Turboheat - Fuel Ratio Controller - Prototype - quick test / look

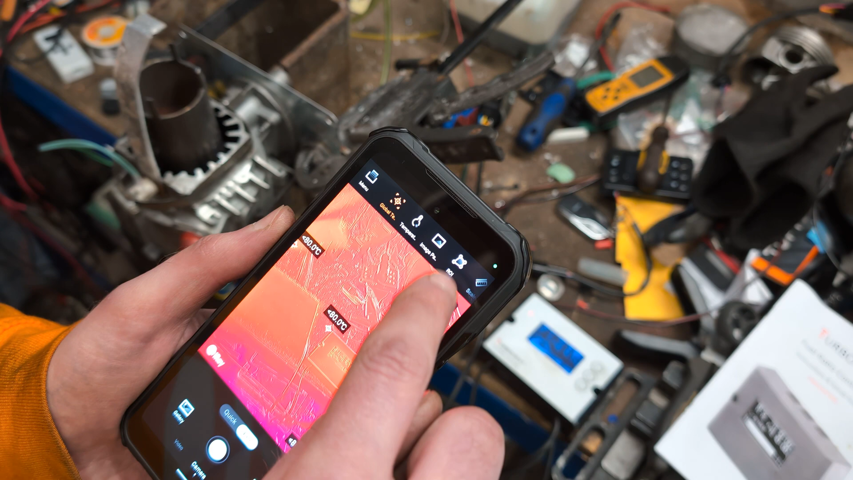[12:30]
and switch to image overly smashing well
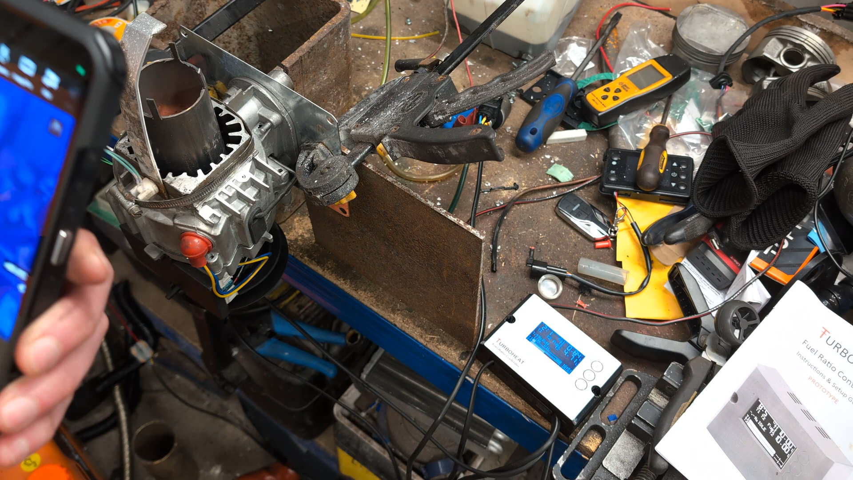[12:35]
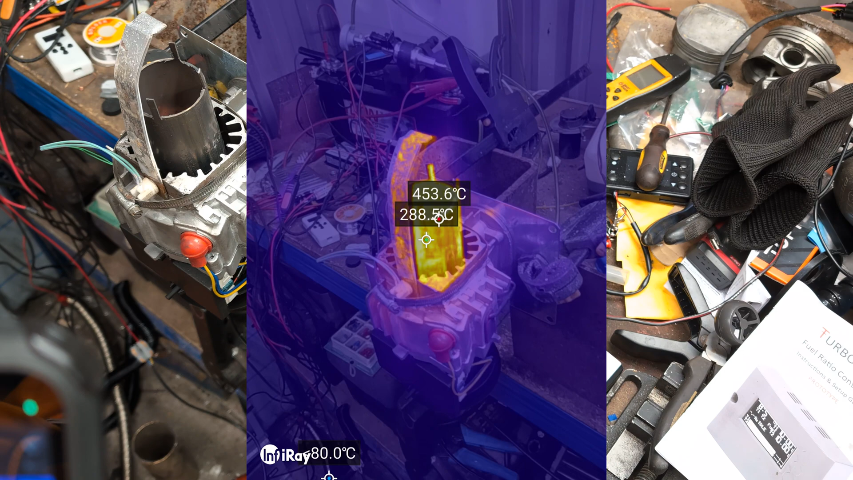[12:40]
On screen: max 453.6°C
so that's running pretty hot i mean it'll go very hot if i was to turn it all the way up but you wouldn't be able to hear me anymore at that point if you can peer inside yeah it's pretty hot in there i don't know if you can just see the hot gases if i change radiometric range you can see the hot gas
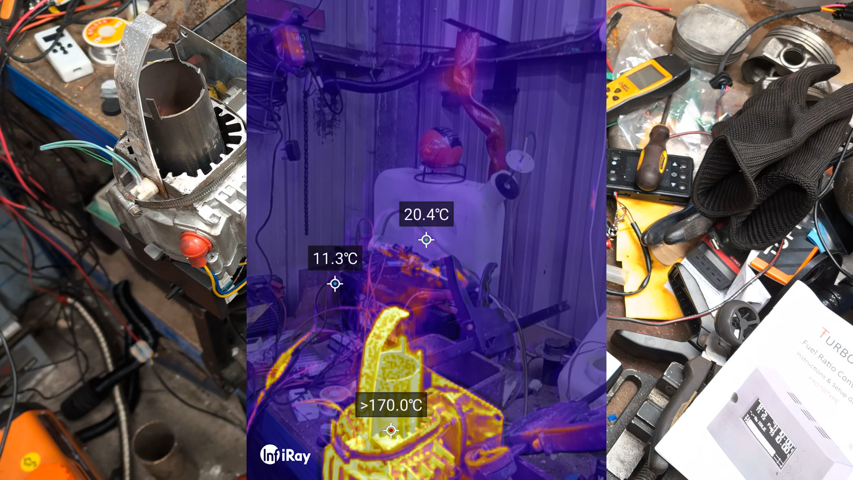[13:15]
On screen: spot 20.4°C
a little bit you can see a little bit